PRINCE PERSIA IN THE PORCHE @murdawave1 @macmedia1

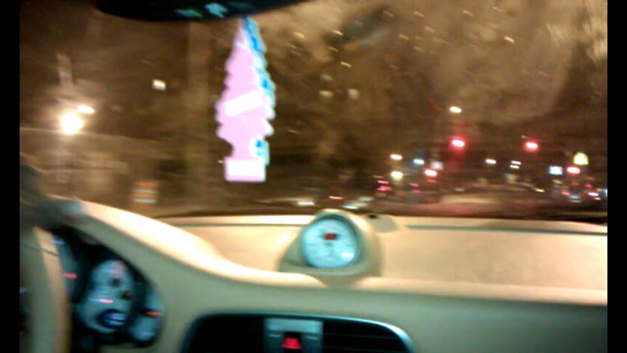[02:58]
Them buildings coming up. This is 40 projects, man. For some reason, nobody don't like us.